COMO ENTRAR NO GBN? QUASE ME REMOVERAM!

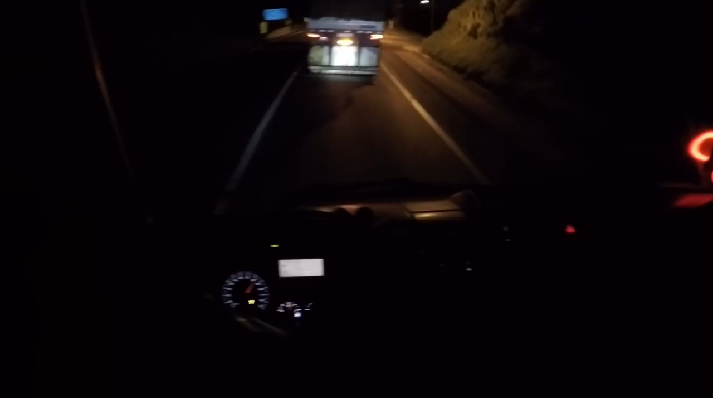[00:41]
Você tá doido Vou ver se tá gravando certo Tá Vai o carradão, moço Libera, moço, libera Eu sabia que eu conhecia essa carreta lá Praia Grande Santa Catarina Era a carreta que era do Marquinhos
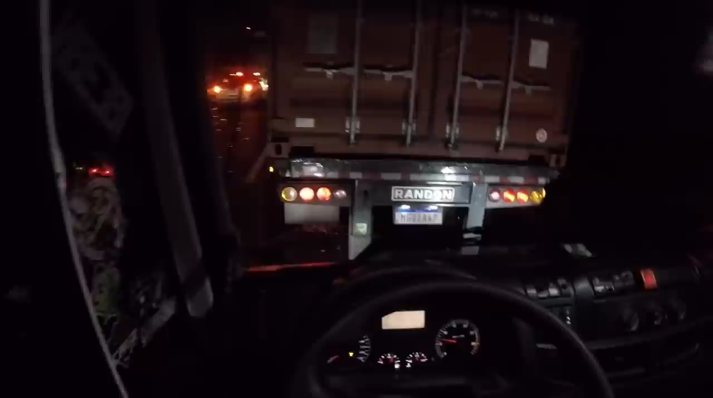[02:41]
Aquele acidentezinho básico assim Aquela filhinha, papo, né? Tu é doido, moço Antes de chegar e virar catu aqui É isso aí, ó Olha aqui essa tranqueira